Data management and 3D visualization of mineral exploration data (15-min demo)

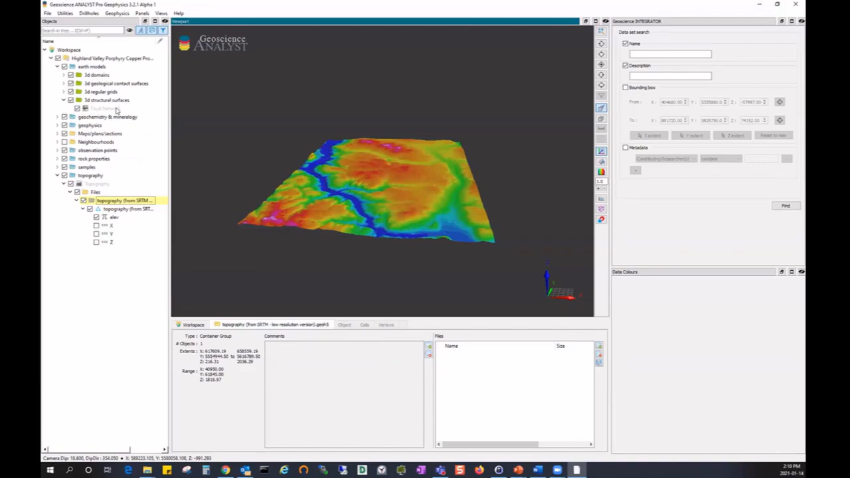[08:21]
I'm going to navigate to Earth models to the 3D structural surface theme and click on the fault network dataset. Again, I have a box showing me the extent of the dataset, and I have the dataset summary at the bottom.
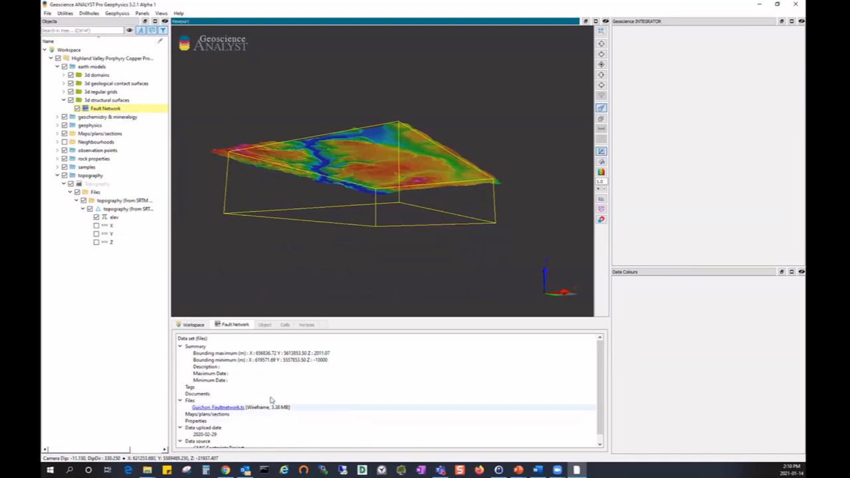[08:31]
I can import any file I want.
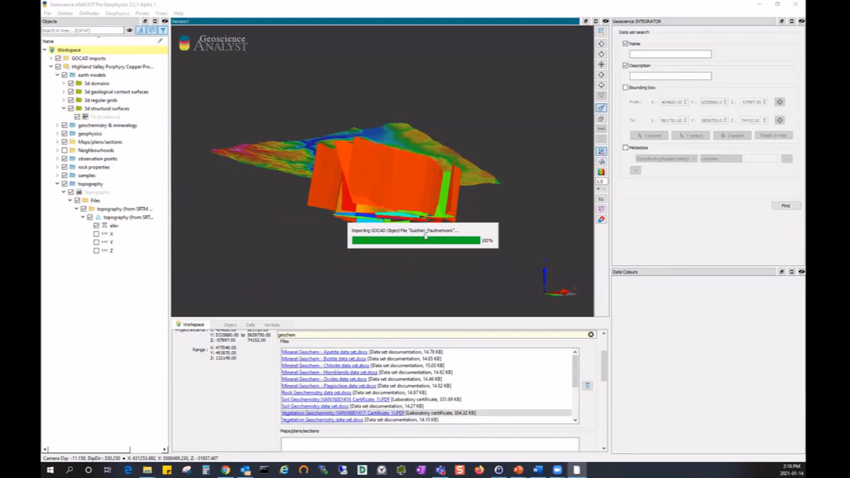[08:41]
Once the file is imported, as in this case, I could color it by by fault name, by deformation.
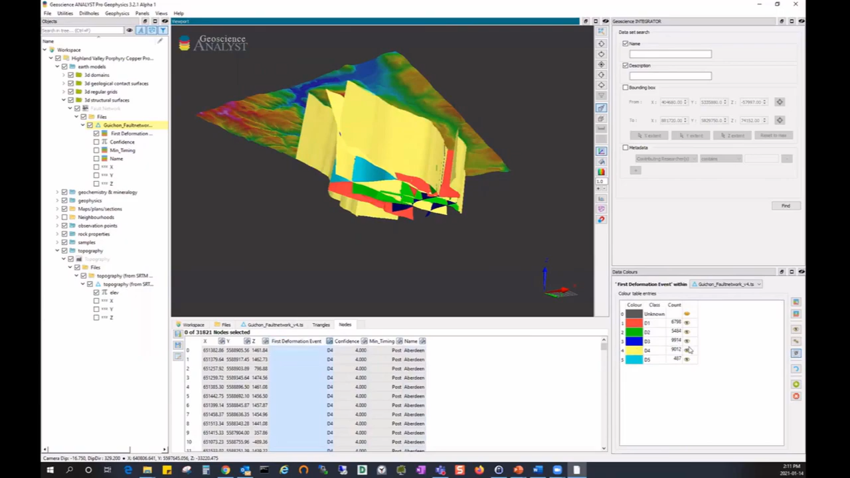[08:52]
I can show and hide any classes I want, etc. All the visual parameters and the regular functionality of Geoscience Analyst are available to me to visualize all the data. Now let's have a look at some ground geophysics. So I navigate to the ground geophysics theme, and we see that we have five datasets. Two of which are maintained in Geoscience integrator as files, as you see for the gray font, and three of them contain structured data.
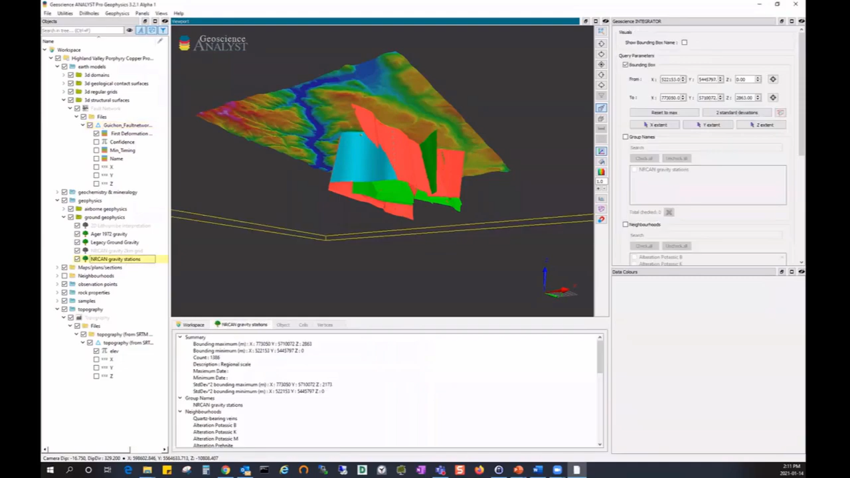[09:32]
So let's import one of each. I'm going to start by selecting the NRCAN gravity station dataset. As I do so, again, I have my dataset extent and my dataset summary at the bottom.
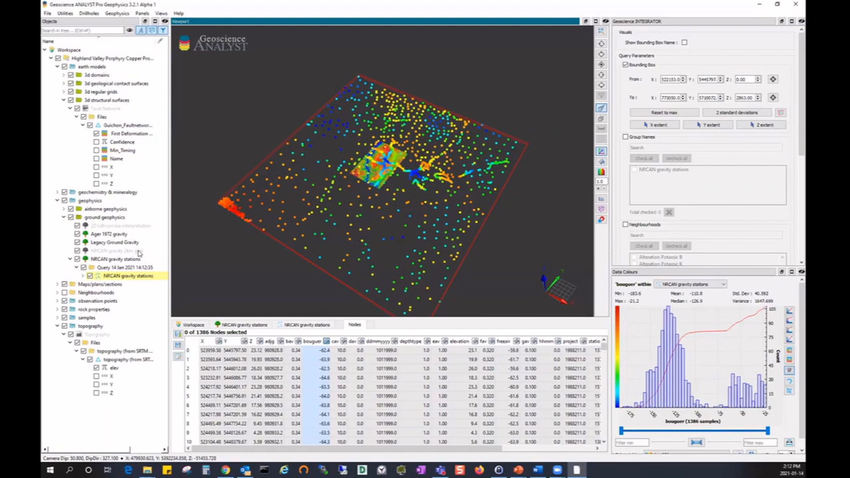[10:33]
I'm going to click on the NRCAN gravity two kilometer grid dataset. And import.
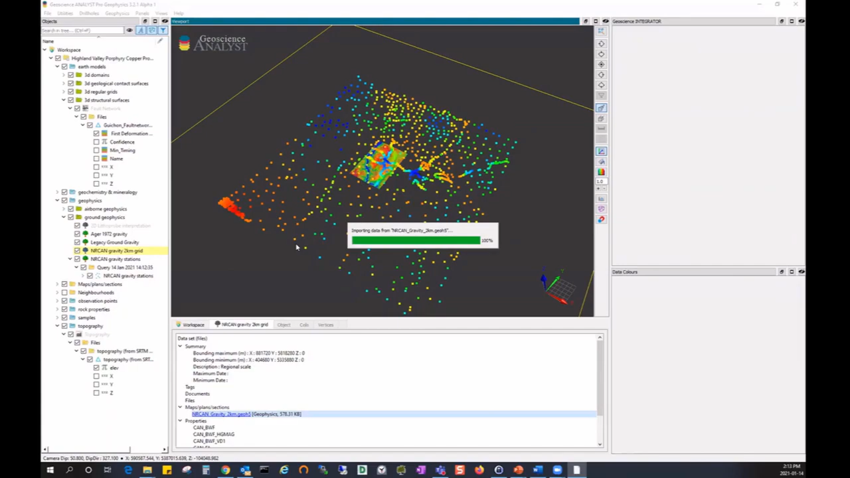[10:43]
So again, as I click on a dataset, I always see its extent displayed in the viewport and its summary at the bottom.
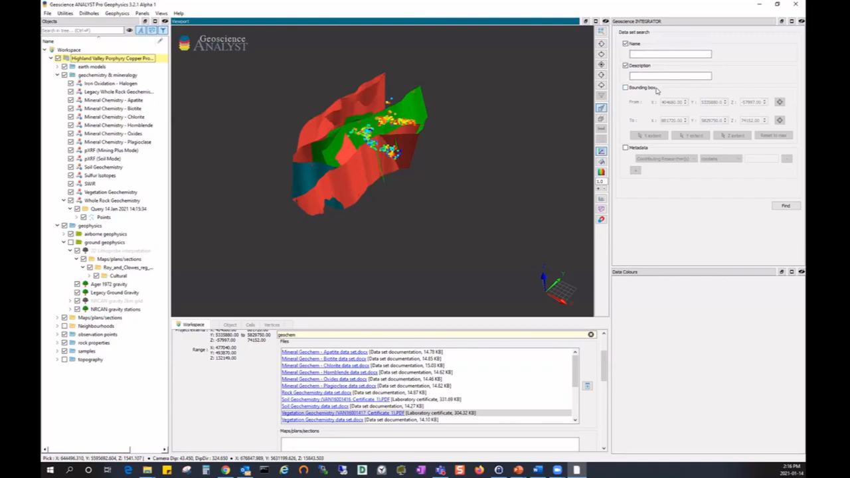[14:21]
So this feature is very, very useful when you're not very familiar with a project. We can search for datasets using names, descriptions, extents in space, or metadata. So let's try one by, I'm going to type mag here and click find.